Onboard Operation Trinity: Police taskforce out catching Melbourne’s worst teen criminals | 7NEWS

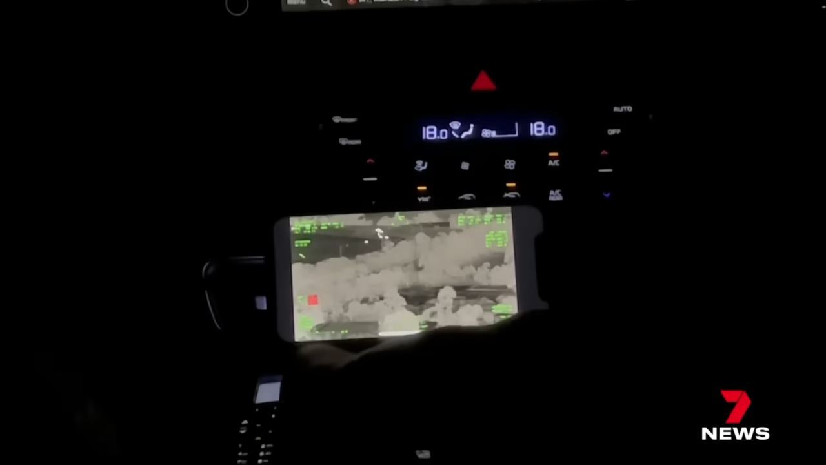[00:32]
Box Hill 4.15, we're set up with stop sticks on bankers.
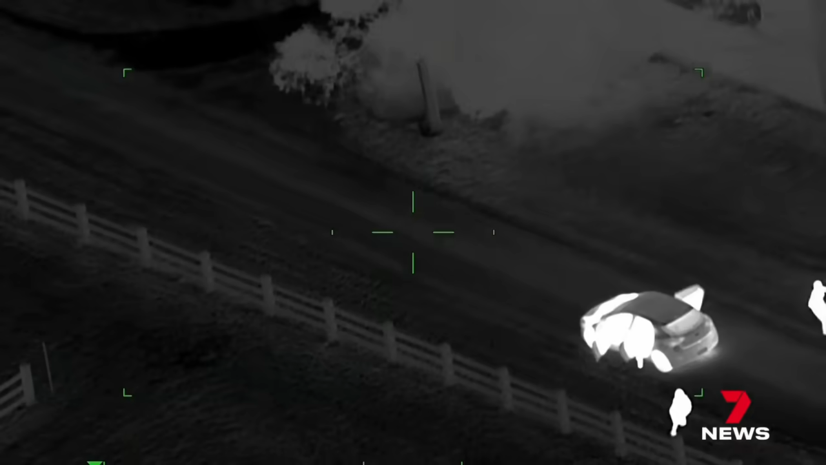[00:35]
OK, we've got 1, 2, 3, 4, 5 out of the vehicle. They're 12 to 15 years old, wearing pyjamas.
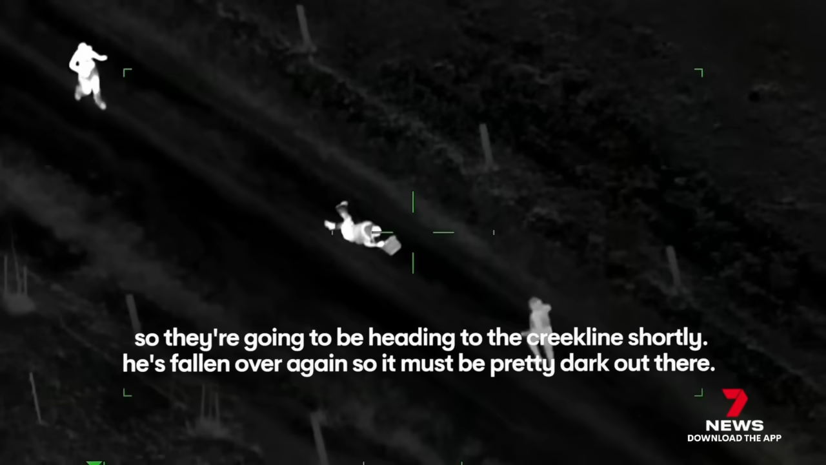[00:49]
He's falling over again, so it must be pretty dark out there.
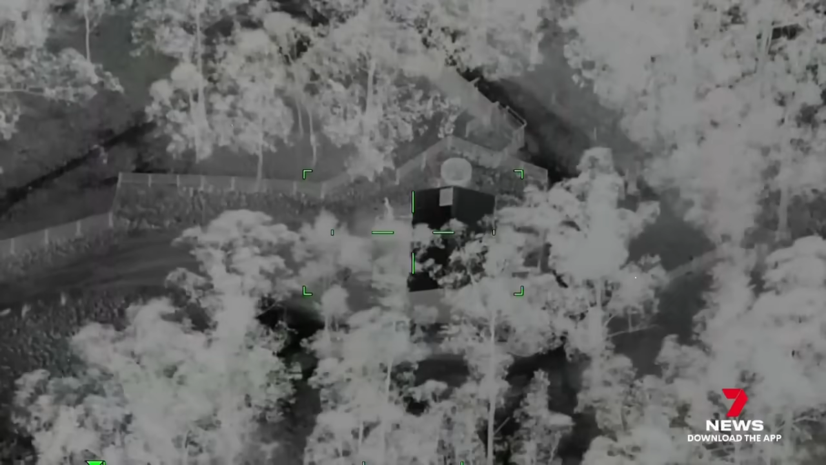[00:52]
5.31, you should just have a shed right in front of you.
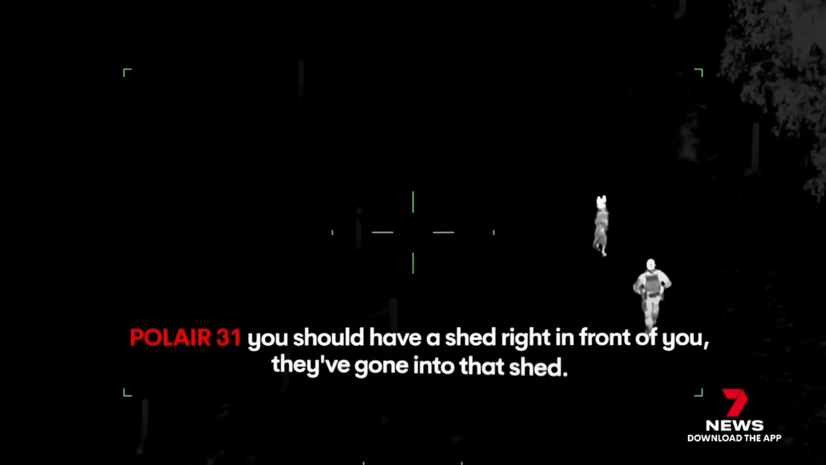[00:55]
They've gone into that shed.
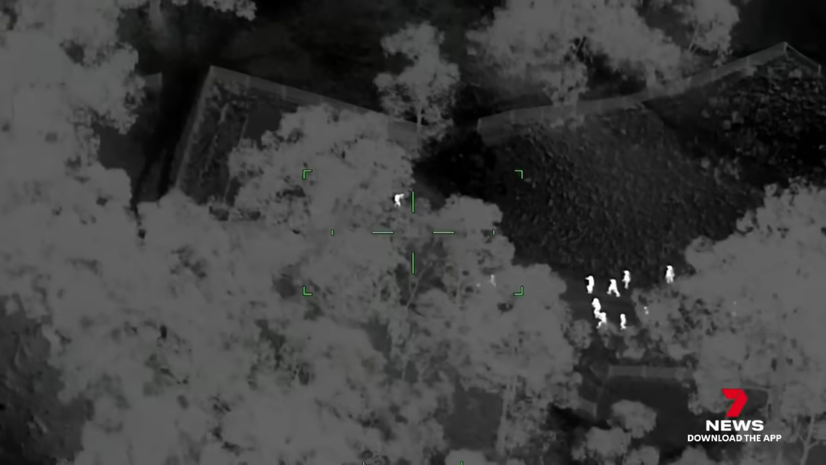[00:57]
4.8.5.1, we've got three offenders coming out now. 2.24, 3 in custody.
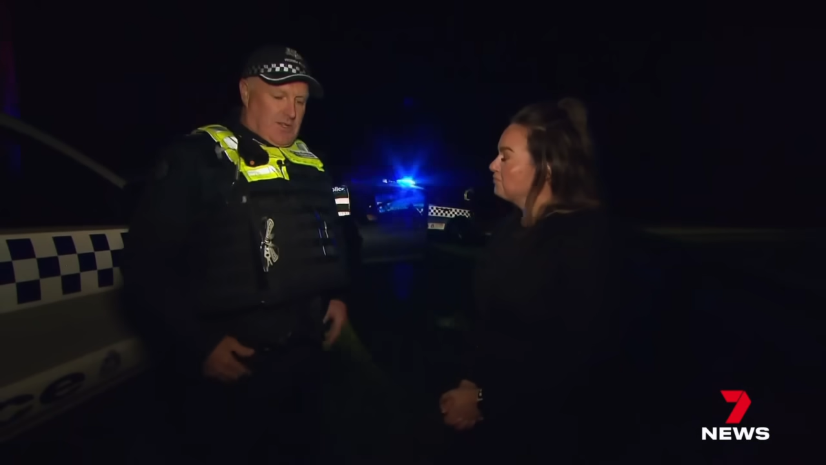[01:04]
In essence, we had all the specialist components come together. So our highway patrol, our general duties, all that responding.
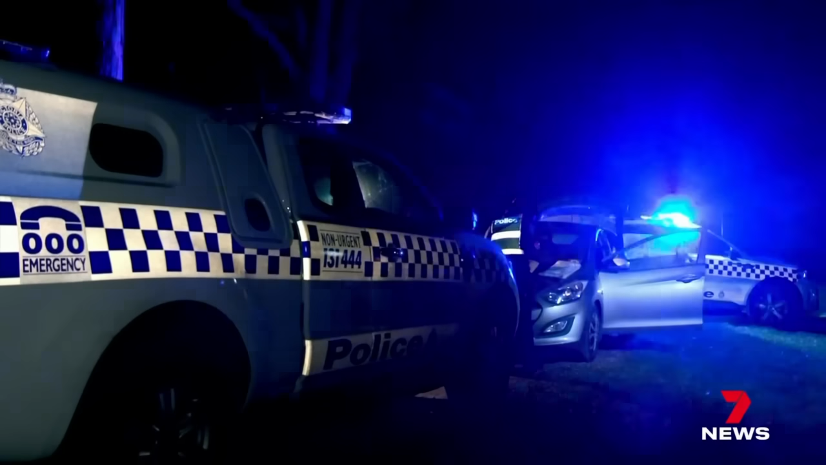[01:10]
Trinity works. Their catch count is incredibly high. On average, Operation Trinity is arresting four people every night. And 65% of them are kids aged between 10 and 17.
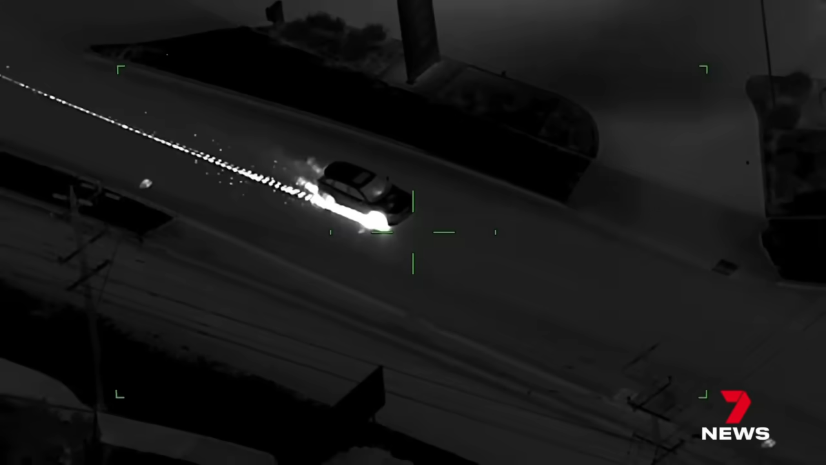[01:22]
Yeah, he's struggling now and it's spitting everywhere. He's on the rims now, I would suggest. This was two days earlier. A 14-year-old speeding 140 kilometres an hour in Melbourne's southeast.